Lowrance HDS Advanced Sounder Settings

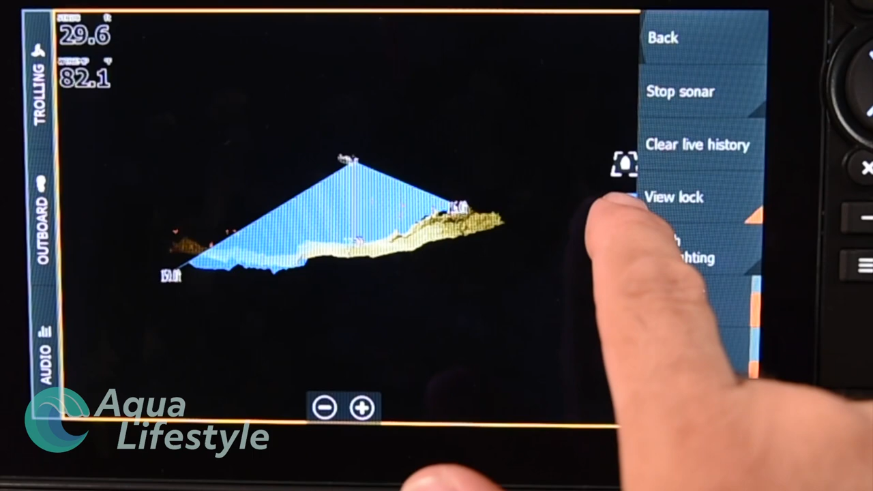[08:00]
angle of view around by pressing that button near and then putting it
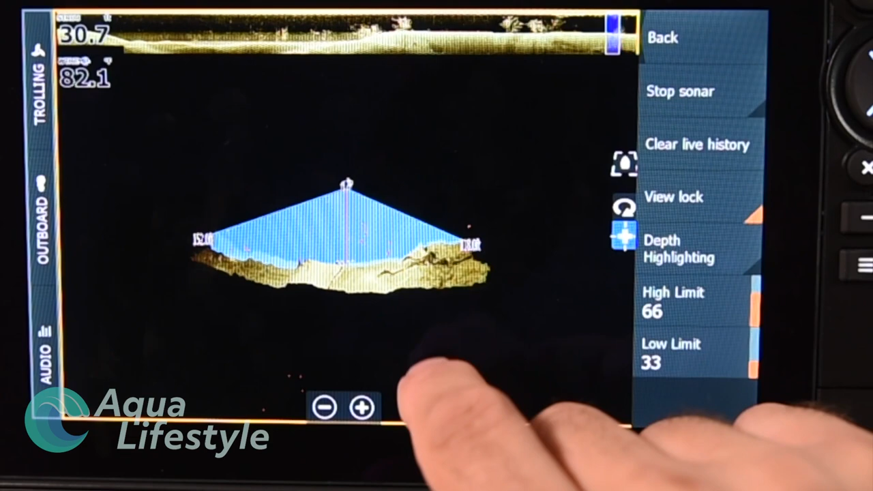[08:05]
on in dragging it through the icon on the bottom will give you your history bar at
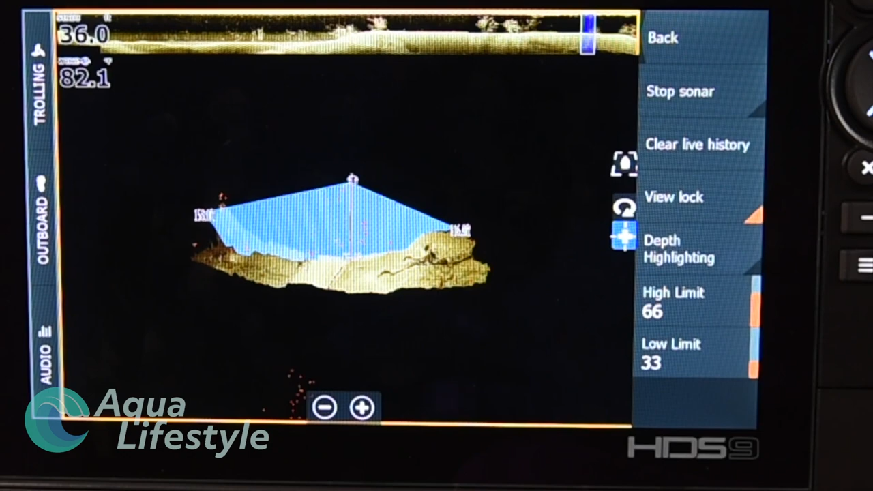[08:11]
the top pressing that one so and you can move it around and you can drag
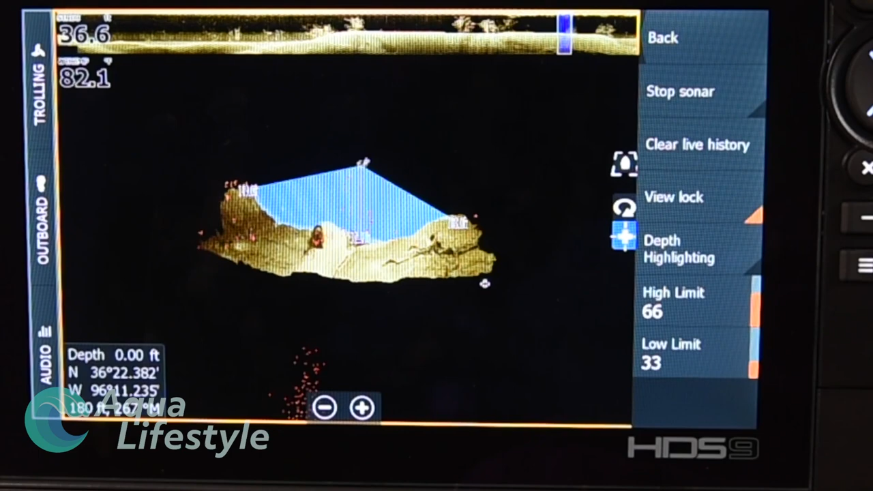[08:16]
it to change the angle that you want so lots of flexibility there so back to our home screen and now we're going to press a live
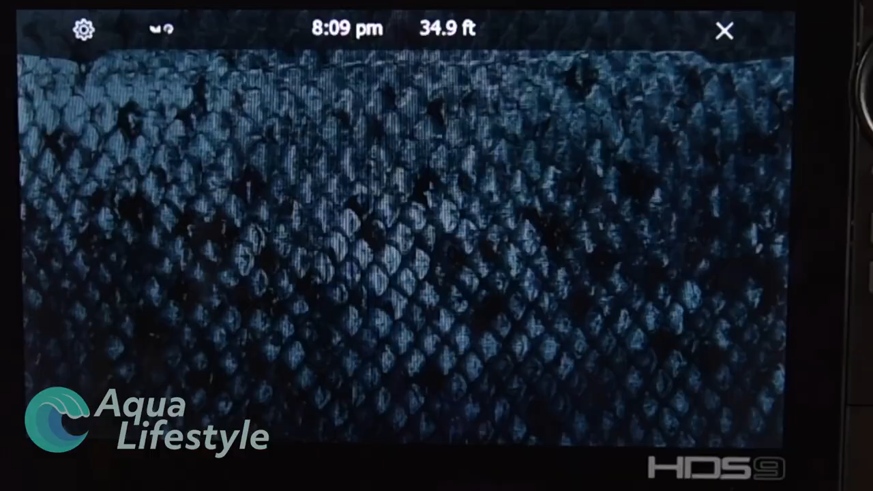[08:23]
site and again this is only available with the optional equipment now the menu is going to be familiar with your auto down and forward you can select whether
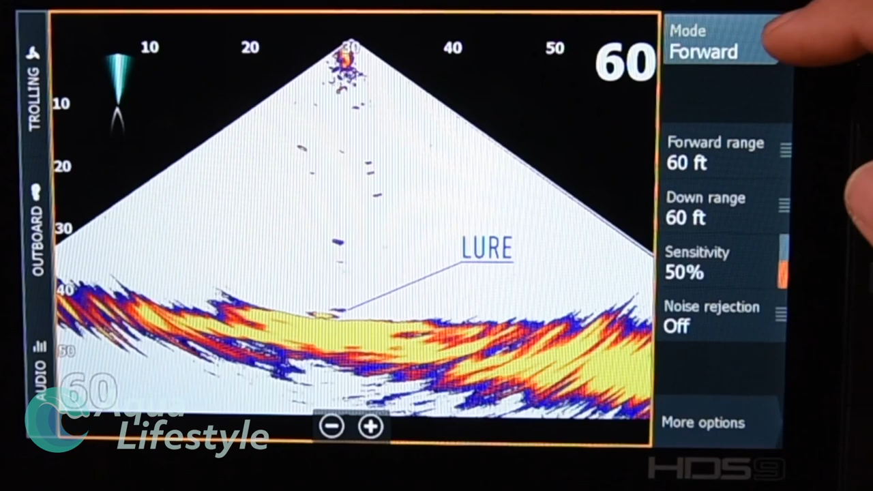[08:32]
you're looking down or forward depending on the angle you set your transducer you got a little icon
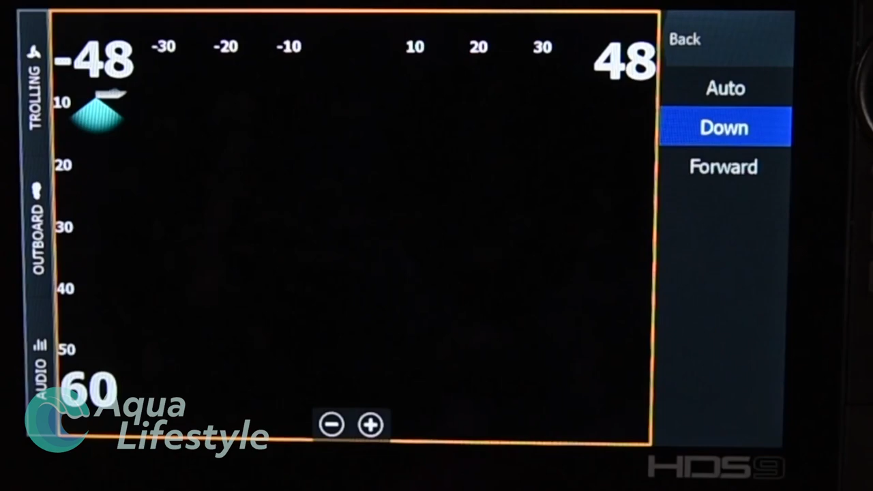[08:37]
on the corner of the screen that will show you whether it's in down or forward mode and
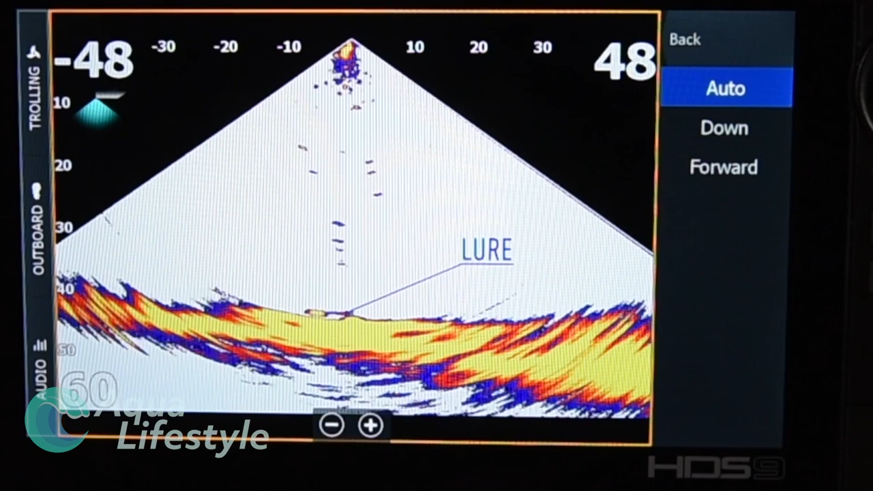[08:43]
you can set the auto down range again you can adjust range sensitivity noise rejection all the menu features and functions are going to be very similar
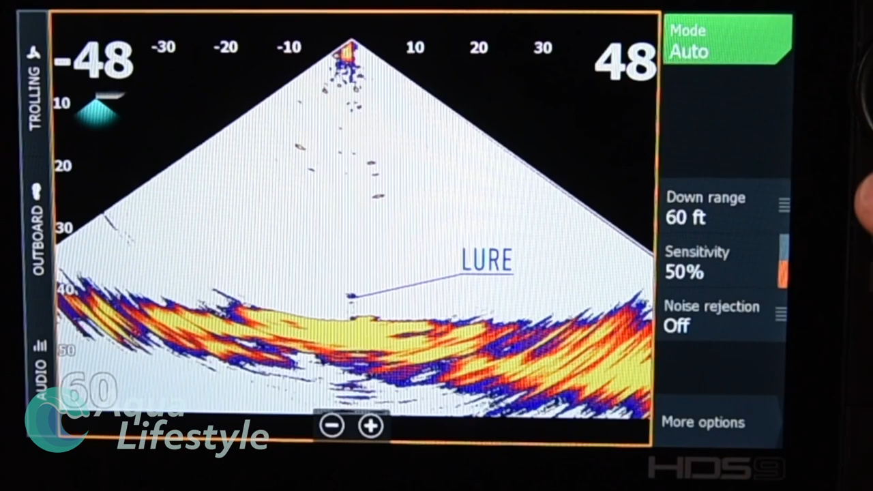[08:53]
as you have with other sonar modes and as you run through them you can see they're all very familiar
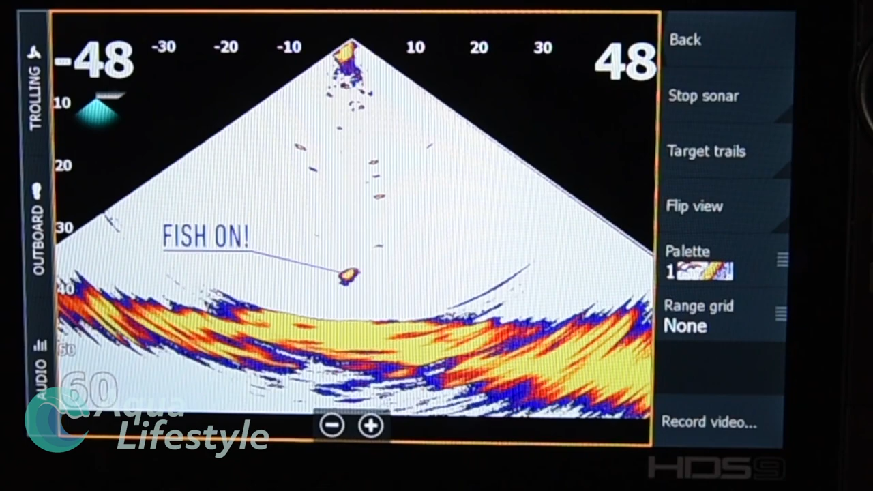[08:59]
the only one that you might not see is the target trails and that will draw trails behind your target
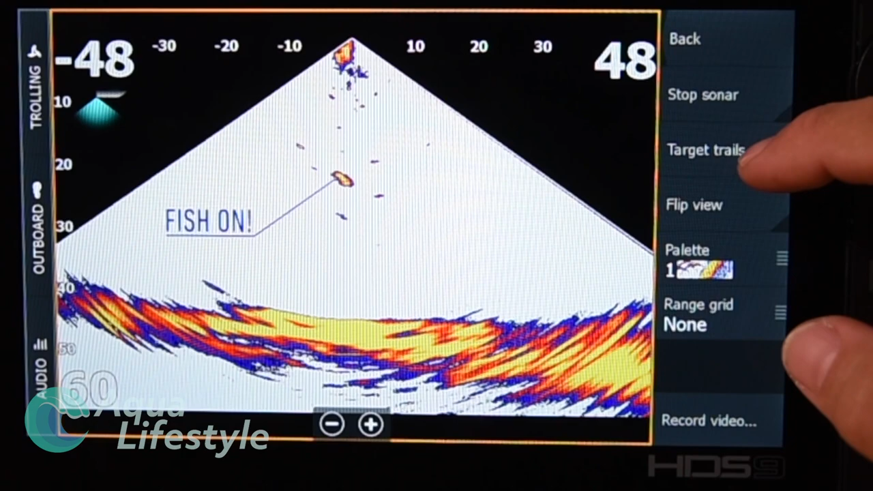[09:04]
as the name indicates you can turn that on and off again you can flip views and
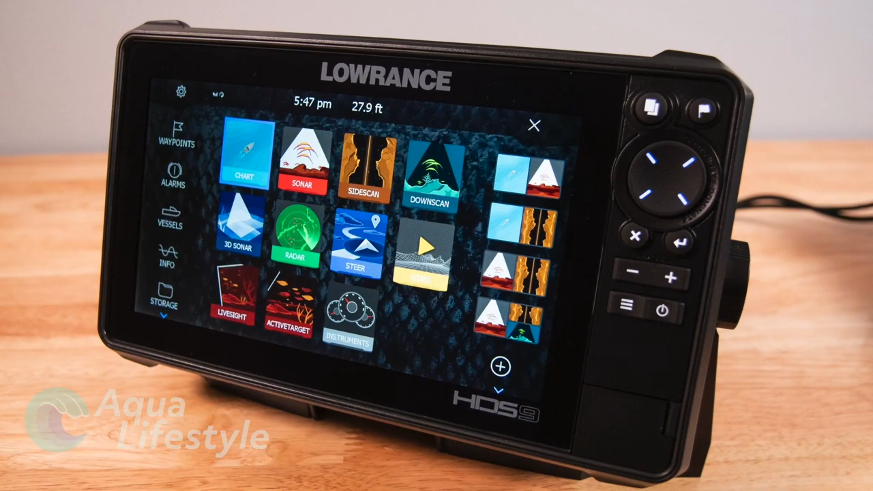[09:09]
do all the other features now it's going to be very much the same with the active
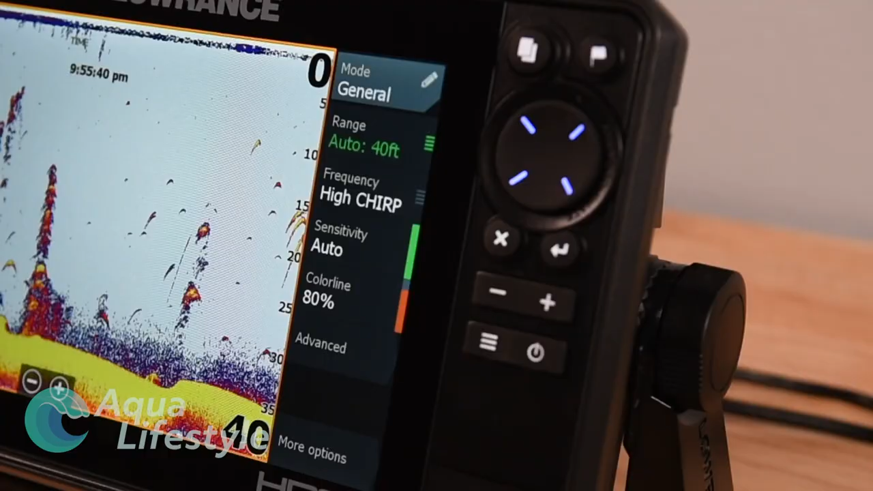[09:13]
target it doesn't work on the simulator mode here on the bench we won't go through that but the menu functions are going to be the same as the live view very similar if you understand one you'll be able to operate them